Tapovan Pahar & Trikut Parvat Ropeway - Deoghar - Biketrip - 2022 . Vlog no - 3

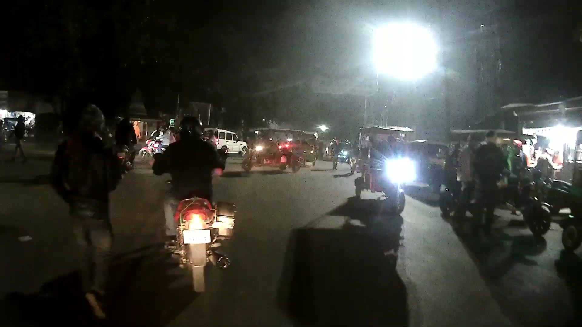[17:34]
কালকে রাতে ঘুরতে বেরিয়েছিলাম এখানে হনুমানজির মন্দির,
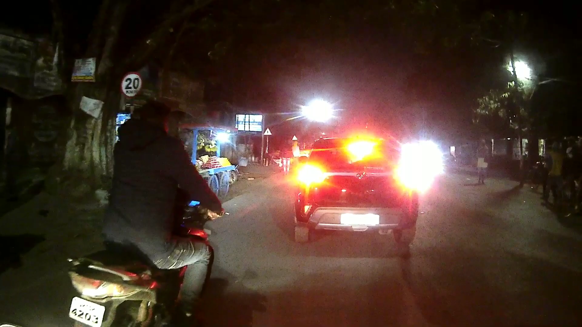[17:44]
হোটেল নটরাজ বিহার দেখতে পেয়ে গেছি,
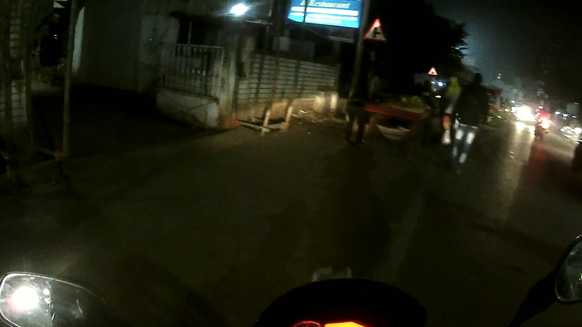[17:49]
আর এই ঢুকে পড়লাম পূজা পার্কিং এ চলে যাবো।